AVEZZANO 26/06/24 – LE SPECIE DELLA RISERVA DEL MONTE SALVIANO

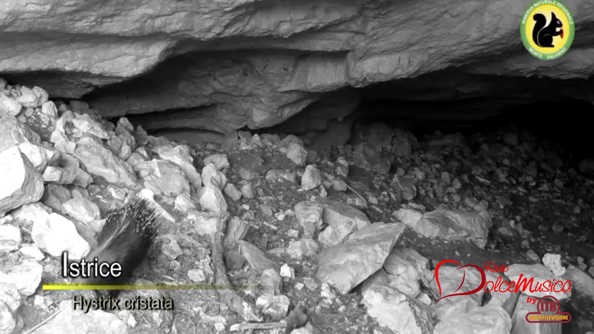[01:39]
effettuate in modo continuo dall'ufficio della riserva.
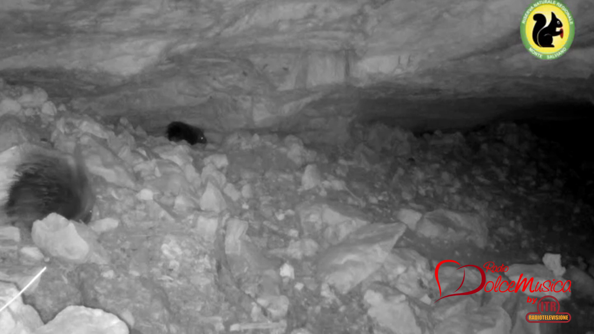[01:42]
Attività condotte con metodo scientifico, con l'aiuto di foto e videotrappole che permettono di registrare passaggi,
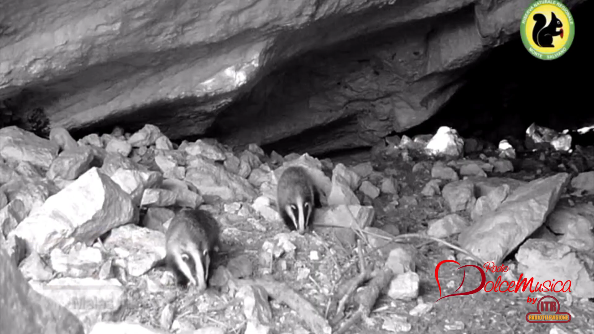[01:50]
flussi, aumento o diminuzione della popolazione selvatica,